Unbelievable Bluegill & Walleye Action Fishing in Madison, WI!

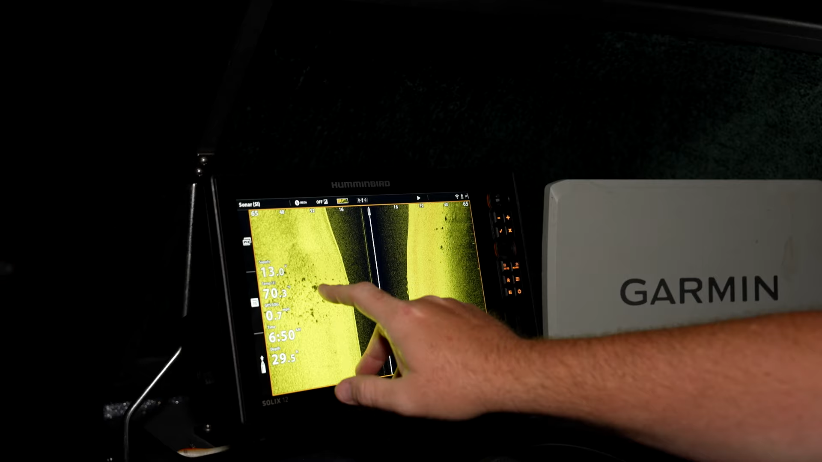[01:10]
I'm not going to fish. Well, you can fish in the rocks. There's going to be fish in it, but it seems like they're cruising around the edges. There's going to be a lot of bluegills and stuff.
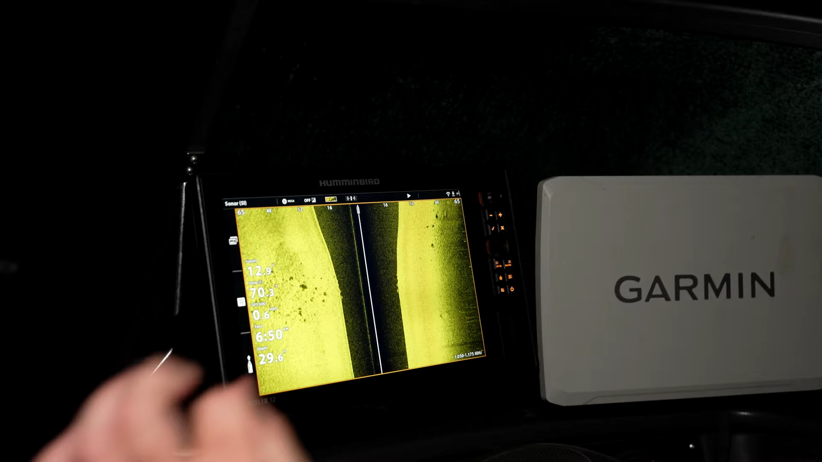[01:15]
So, I'm fishing these transition areas where the rocks stop and go to the mud.
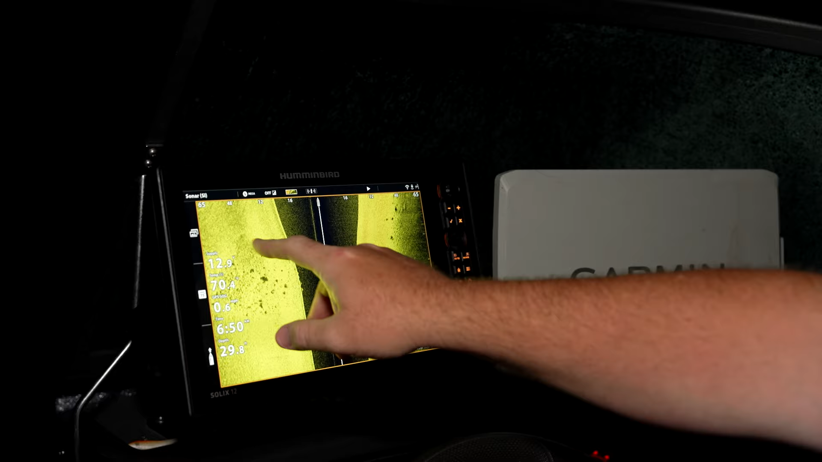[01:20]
You can see where the rocks start and stop.
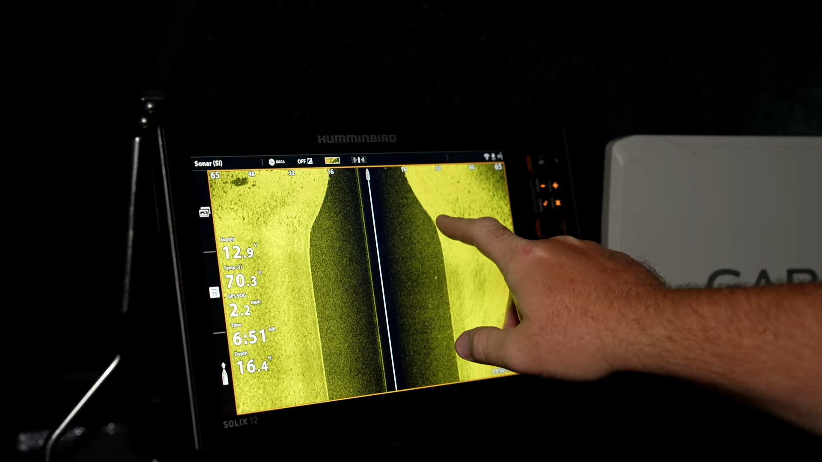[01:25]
On screen: speed 2.2 mph
And it's right at the bottom of the ledge where it kind of plateaus out. So, you see there's a little point here. So, we're going to go back in this area.
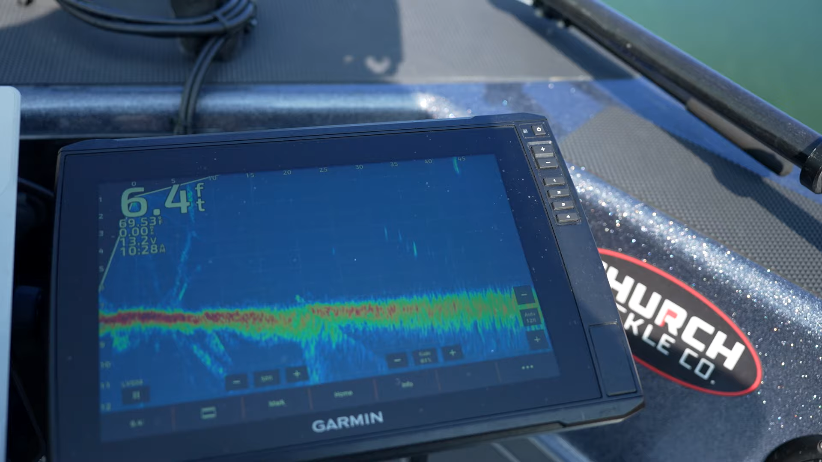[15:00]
On screen: depth 6.4 ft
Because these fish are, you know, they're not going to be on the bottom like today. They're not. They're three feet, two feet off the bottom and six feet of water, seven feet of water.